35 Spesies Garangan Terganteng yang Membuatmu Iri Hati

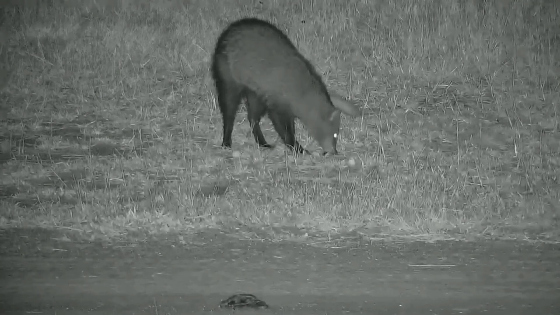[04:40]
Garangan ekor putih dianggap sebagai yang terbesar, di mana beratnya mencapai 5 kg.